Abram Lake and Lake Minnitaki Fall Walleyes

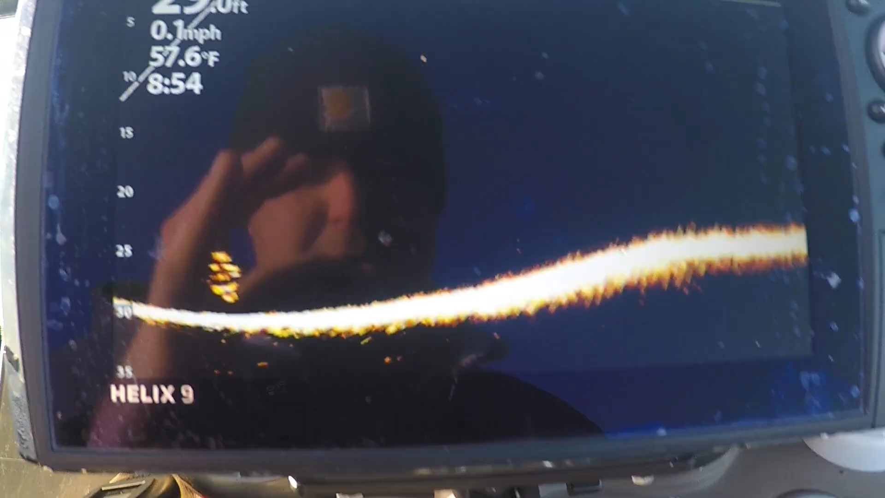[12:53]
On screen: water 57.6°F, speed 0.1 mph
You're probably wondering what we're fishing. We got the Mega Live going. We're not using it a ton, but you can see there's just balls of bait like this all over in this area we're in. See if I can scan around.
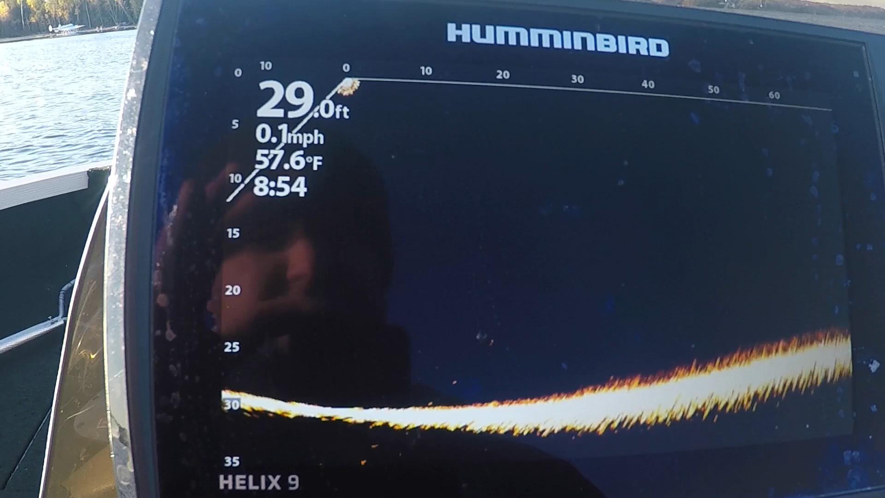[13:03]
On screen: depth 29.0 ft, water 57.6°F, speed 0.1 mph
There's another one of them right there. Fish following them.
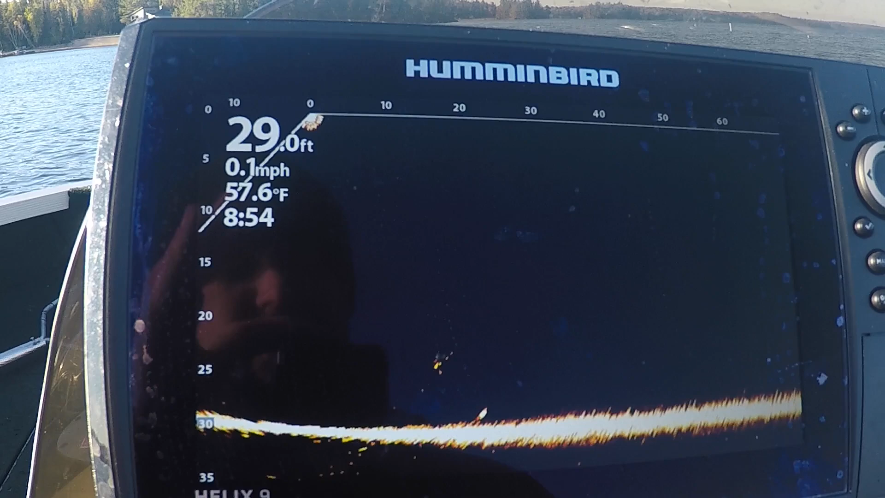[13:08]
On screen: water 57.6°F, speed 0.1 mph
So we're just, this area got pounded by the wind yesterday. And you can see a fish there.
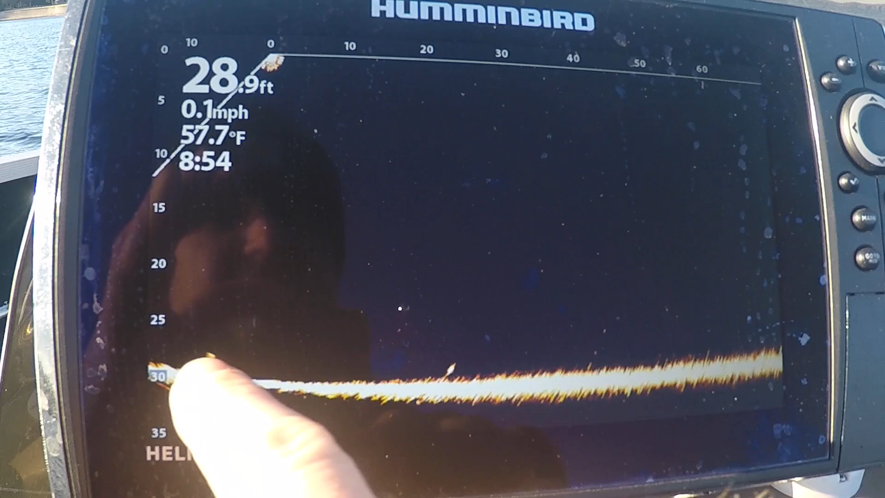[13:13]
On screen: depth 28.9 ft, water 57.7°F, speed 0.1 mph
And they are moving fast.
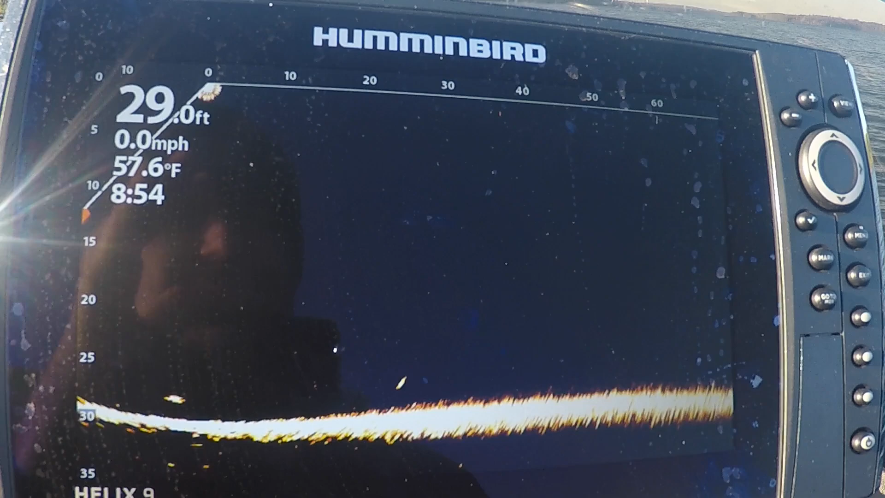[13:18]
On screen: depth 29.0 ft, water 57.6°F, speed 0.0 mph
Like normally we would try to be casting at those fish, you know, there's another one, but instead today we're just kind of,
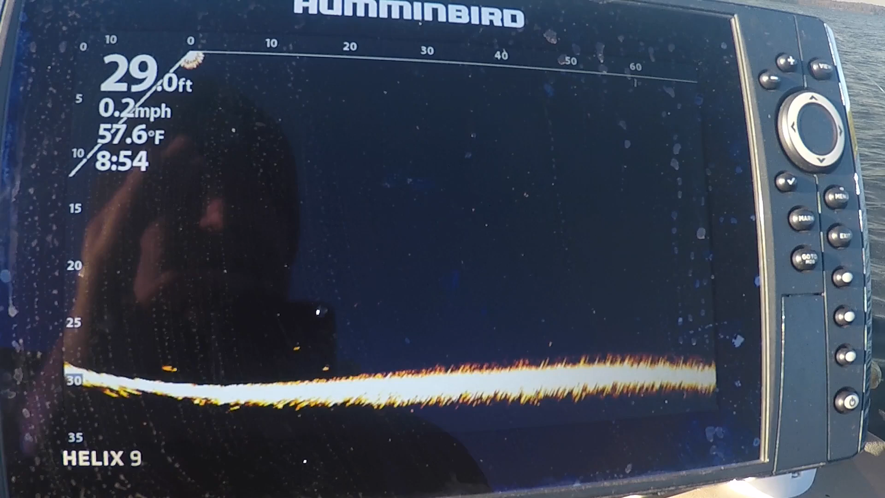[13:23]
On screen: water 57.6°F, speed 0.2 mph
things are moving through, you know, these fish are moving around so fast we're actually having better luck with slip bobbers. You can see another ball of bait kind of out away from the boat here, so a couple fish suspended.
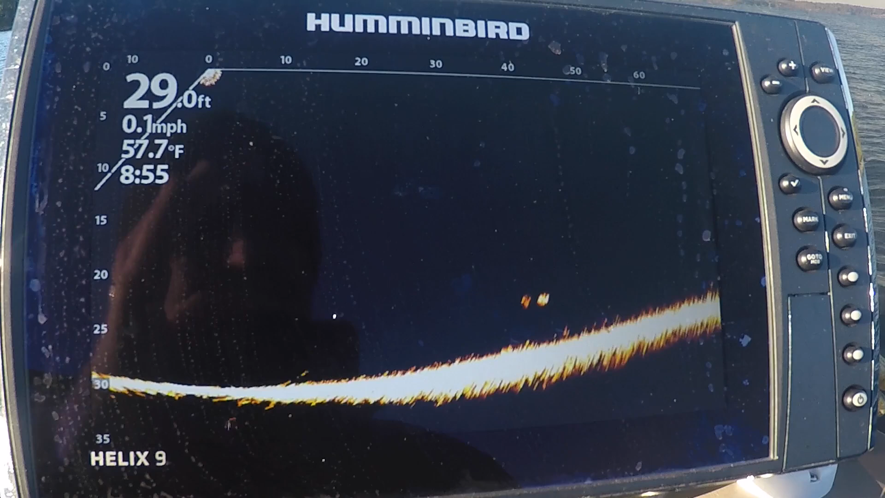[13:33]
On screen: depth 29.0 ft, water 57.7°F, speed 0.1 mph
So that's, we're just kind of in this area where the bait got pushed yesterday and just having a lot of luck.